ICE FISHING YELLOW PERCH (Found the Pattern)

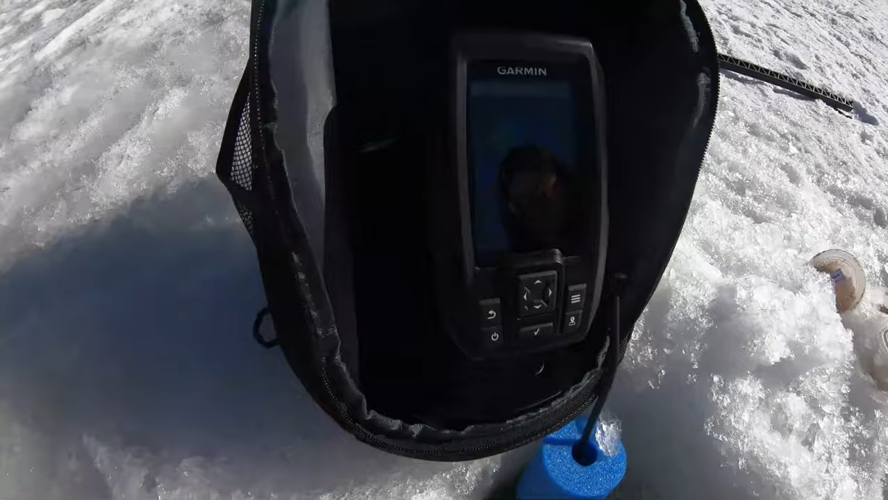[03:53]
It's all right. So I don't know if you guys can see it on this screen. This is Cheyenne's new unit.
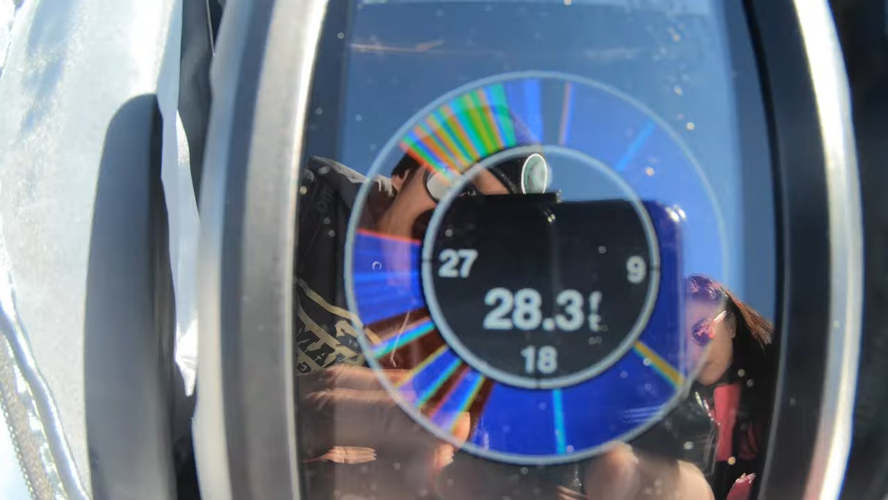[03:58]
It's the Garmin Striker 4. We're in 28 feet deep and look at all that. That is all fish, everybody.
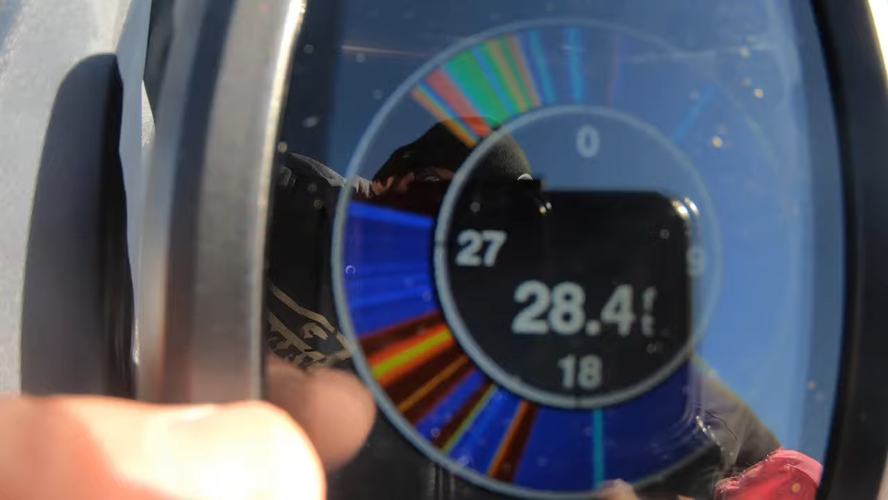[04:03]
That is all fish. I don't know if you can see that or not.